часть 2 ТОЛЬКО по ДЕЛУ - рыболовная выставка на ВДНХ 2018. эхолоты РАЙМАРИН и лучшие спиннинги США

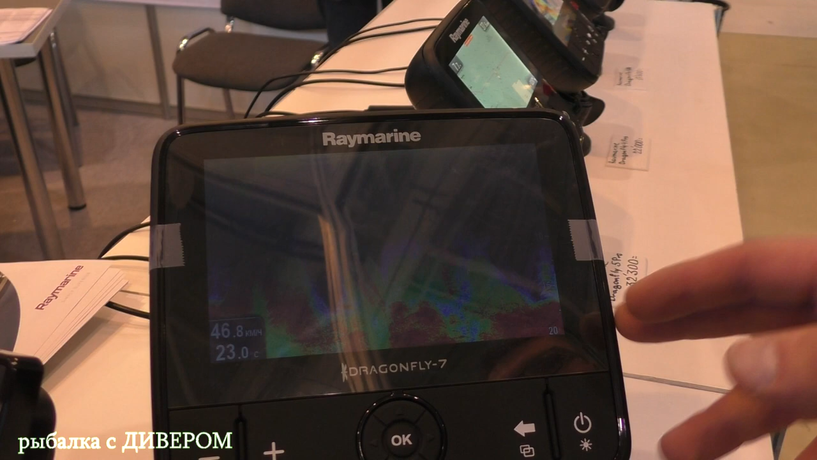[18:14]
аномалия или там рыба понравилась, вы можете,
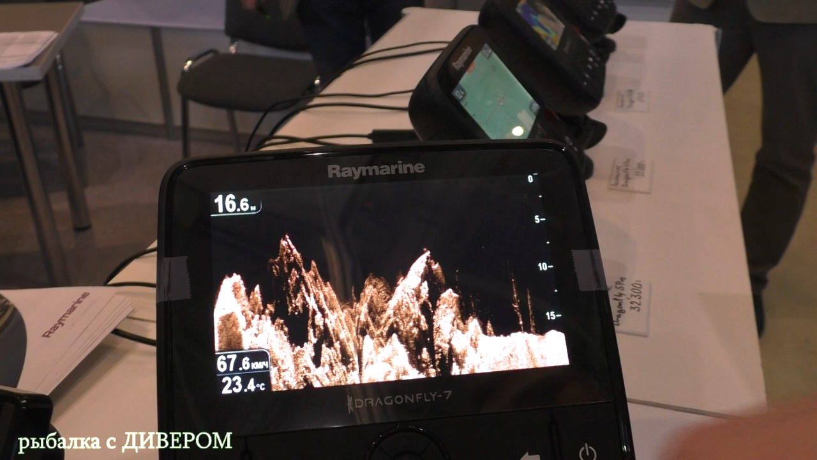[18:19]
On screen: depth 16.6 m, water 23.4°C, speed 67.6 km/h
не переходя в режим навигатора, просто-напросто там
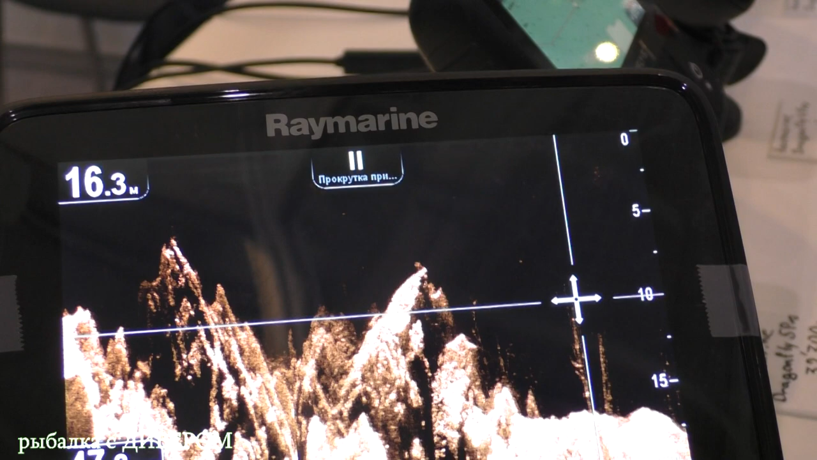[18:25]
On screen: depth 16.3 m
навести на нее джойстиком и отметить точку на экране.
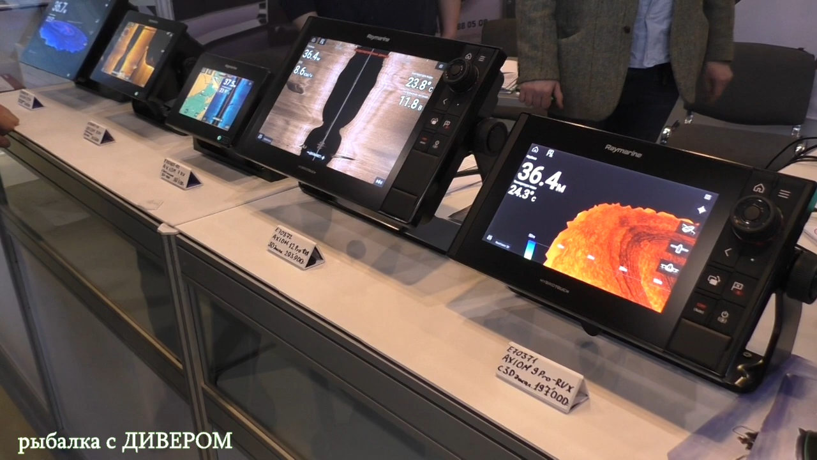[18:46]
On screen: depth 36.4 m
Ну, в основном, да, то есть это для рыбаков важно здесь наличие большого количества эхолотов.
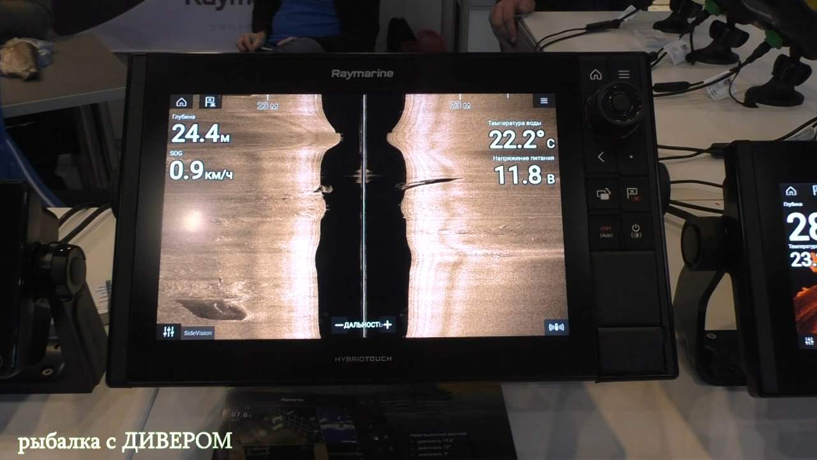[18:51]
On screen: water 22.2°C
Как эхолотов нижнего сканирования, эхолотов
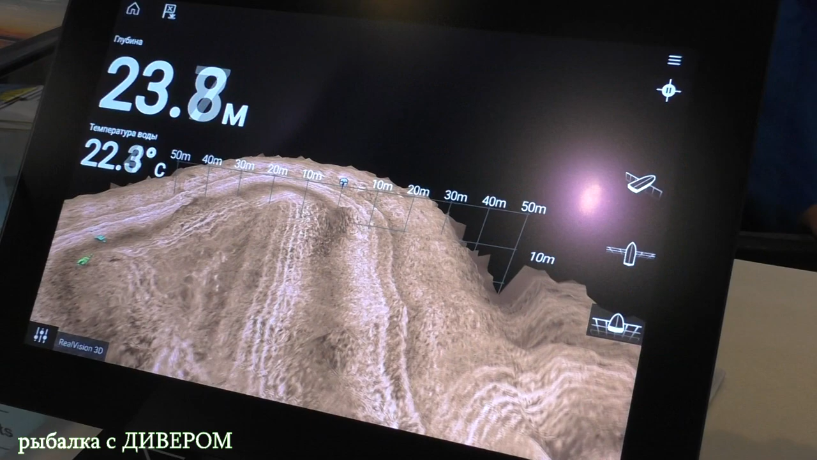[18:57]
для морской глубоководной рыбалки.
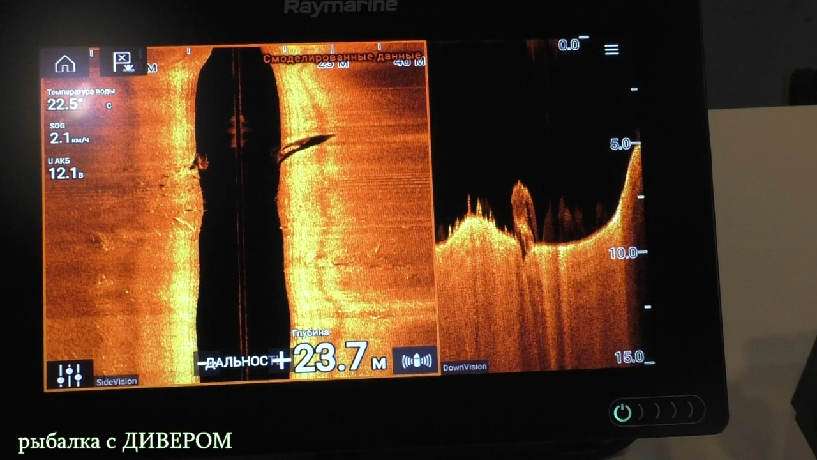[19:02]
On screen: depth 23.7 m, water 22.5°C, speed 2.1 km/h
Здесь 2-киловаттные чердачки подключаются, там до 3 километров рассчитан глубины.
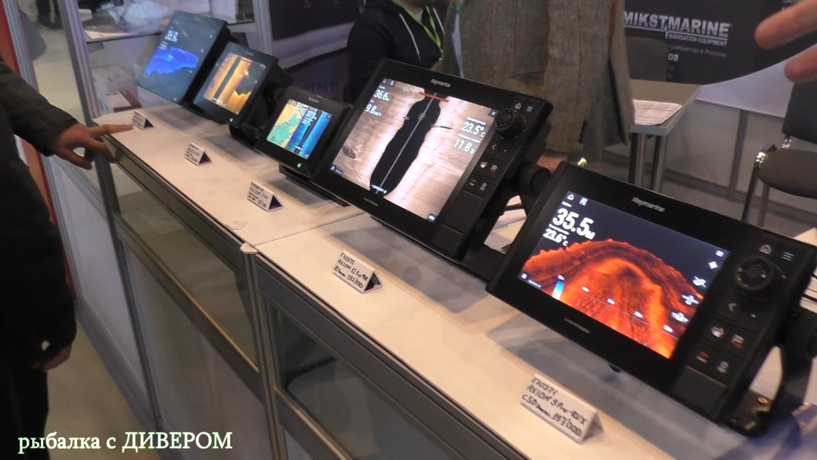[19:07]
Соответственно, про сокровища можно сказать. Да, по большому счету можно. Эхолоты бокового сканирования, объемные эхолоты.
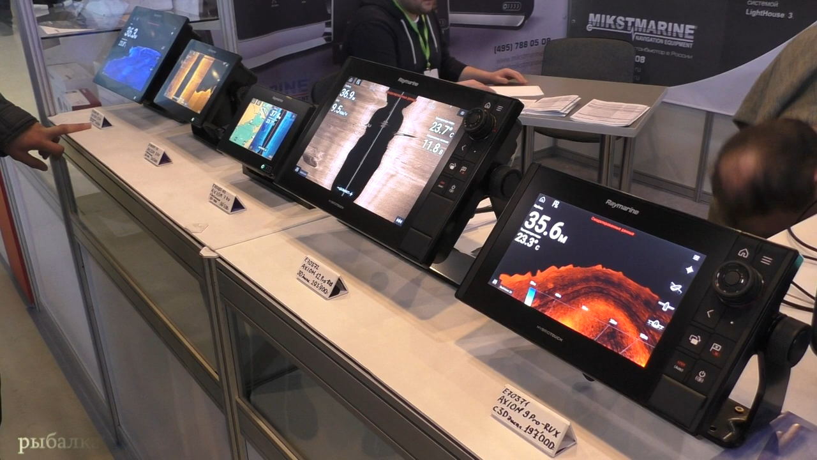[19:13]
Плюс здесь в датчиках находится гироскоп, который компенсирует углы крена и тангажа
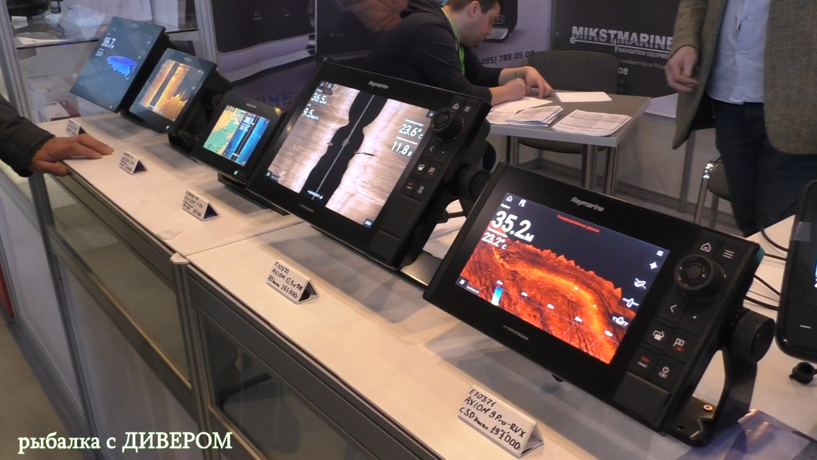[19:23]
То есть вне зависимости от качки лодки, картинка у вас будет всегда абсолютно ровная. А сигнализация на нем стоит? Какая угодно. И по рыбе, и по двигателям, если подключаете, по опасным зонам, если как-то.
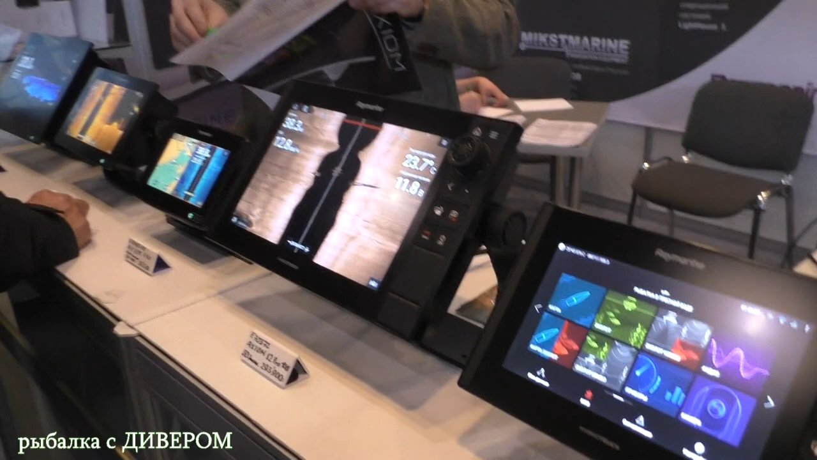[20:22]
Да, которую вы вставили, и вы видите там эти глубины на 7 пунктов. А есть карта водоема, когда он, снимая эхолотами глубин, он сам начинает строить картографию глубин.
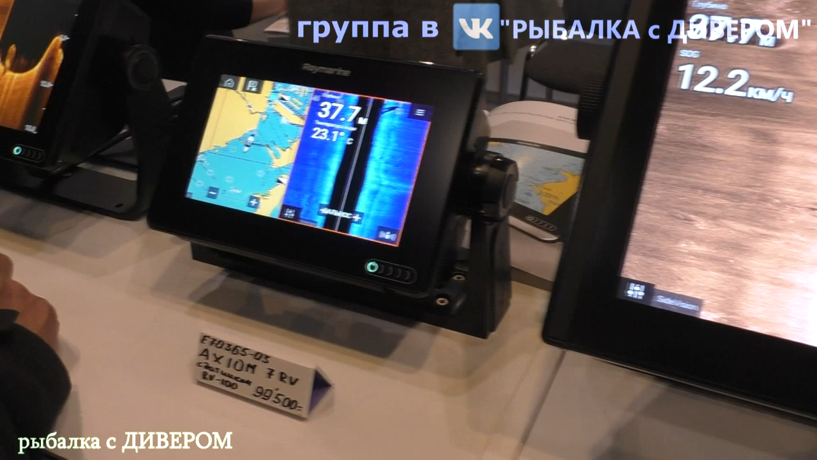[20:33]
On screen: water 23.1°C
Каждая ямка будет здесь отрисована вот такими запахами.